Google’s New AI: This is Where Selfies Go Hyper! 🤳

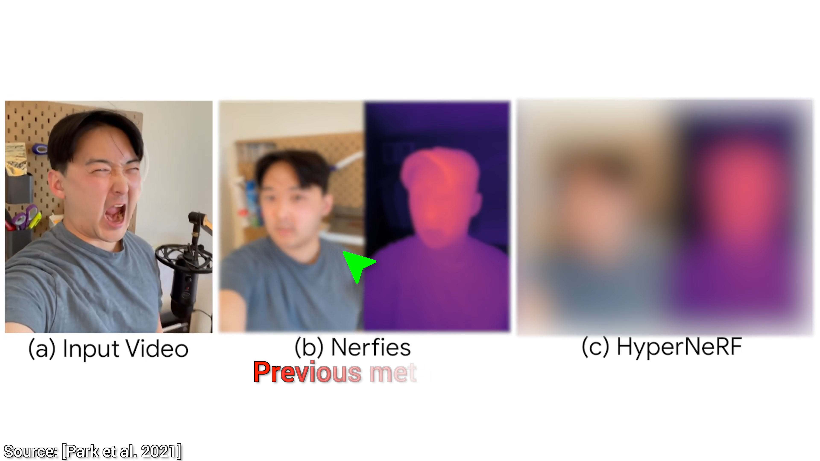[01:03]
I wonder what the nerfy technique will do with this. Uh oh, that's not optimal. And now, let's see if this new method called hypernerf is able to salvage the situation.
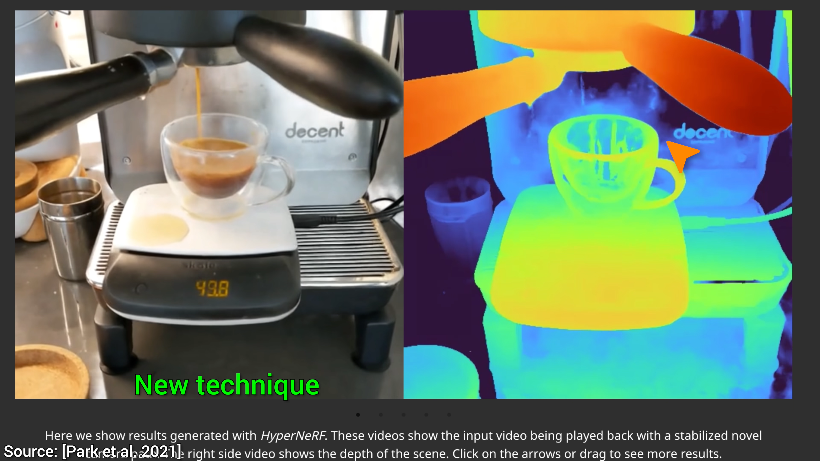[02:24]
That is challenging in and of itself, and now imagine that the camera is moving all the time. And not only that, but the subject of the scene is also moving all the time too.
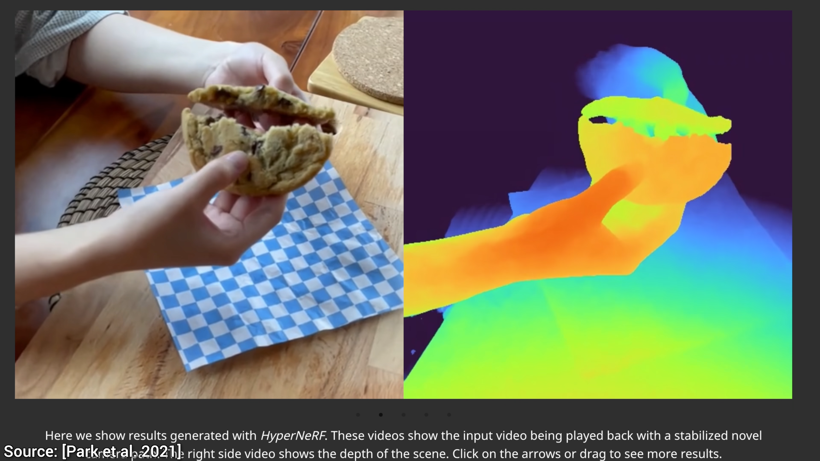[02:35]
This is very challenging, and this technique does it just right.
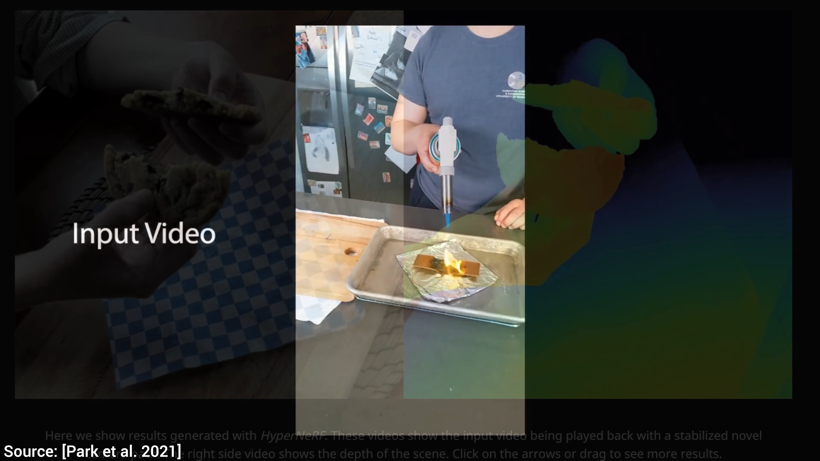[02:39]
The previous nerfy technique from just a year ago
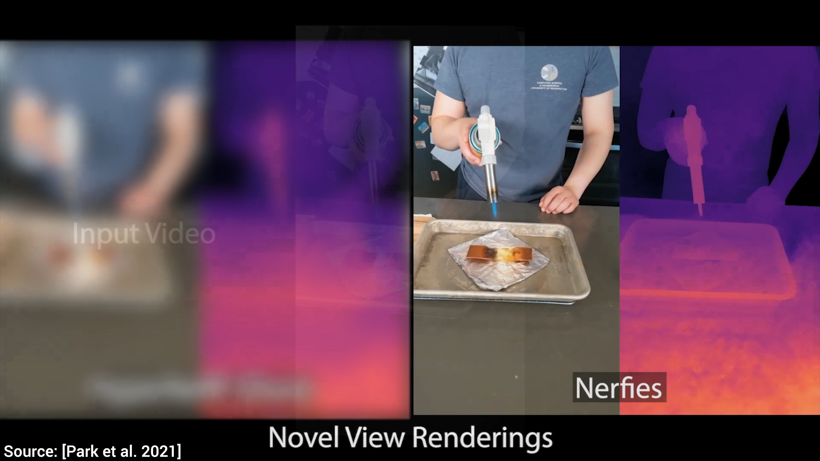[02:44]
had a great deal of trouble with this chocolate melting scene. Look, tons of artifacts and deformations as we move the camera. Now, hold on to your papers, and let's see if the new method can do even this, now that would be something.